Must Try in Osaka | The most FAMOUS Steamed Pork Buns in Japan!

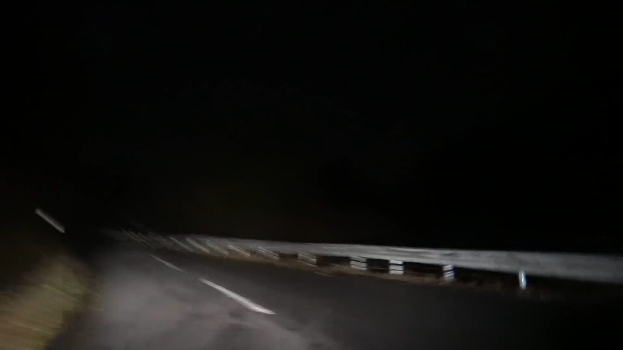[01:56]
Suddenly saw country road in the mountain somewhere in Nara. Is it? Yeah. Oh, wonder if we'll see some days.
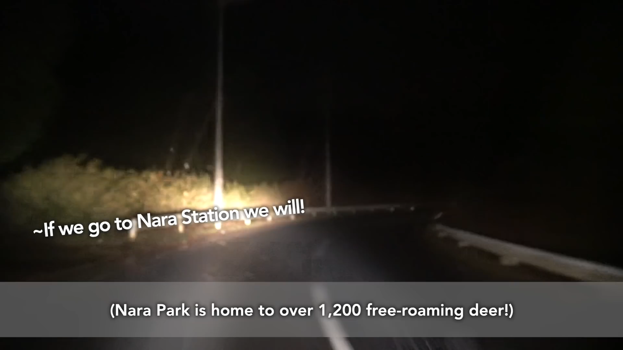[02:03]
Nara iki ni ikkara iru yo. Hi, Nara Park. That means there must be some deer around here somewhere.
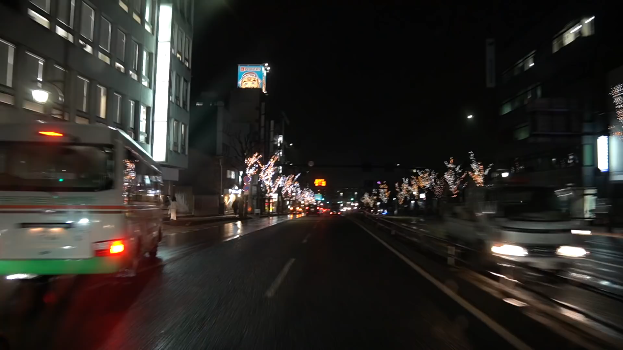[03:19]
apparently so. Ah, Christmas illuminations. Oh, deer. Oh, shika da, shika. Christmas lights. Ah, Christmas. Ah, mine. I don't think I really expected to see Christmas lights in Nara, did you?
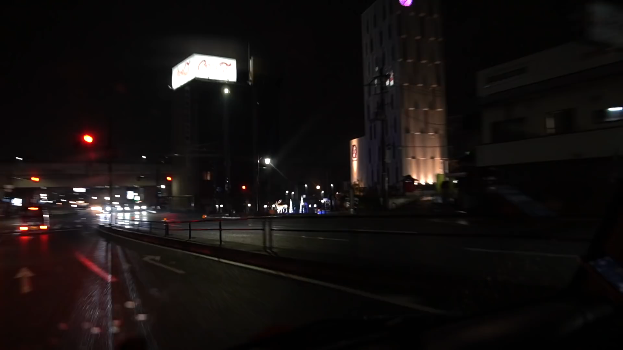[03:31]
Shika bakka. Oh, oh. Right? That's like the perfect place. We saw reindeers at Christmas.
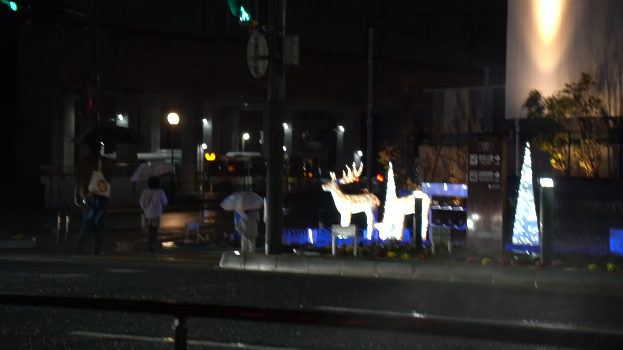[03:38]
Was it reindeer? Well, maybe Father Christmas is in Japan right now, delivering his presents. Osaka?
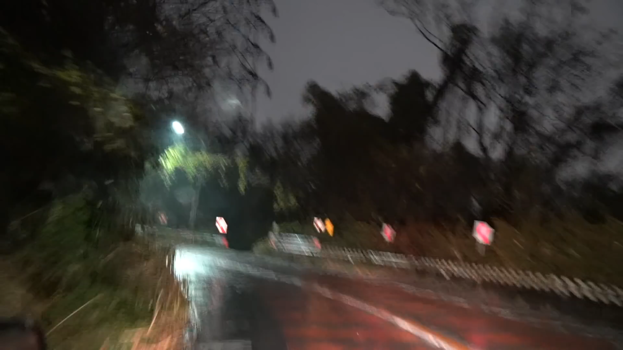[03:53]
This is the big Osaka. I mean the big Osaka. Ah!
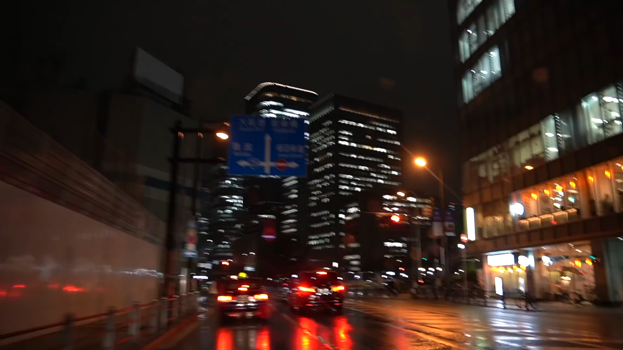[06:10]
I swear I've never seen a festival hall. I feel like I've never been to this part of Osaka before.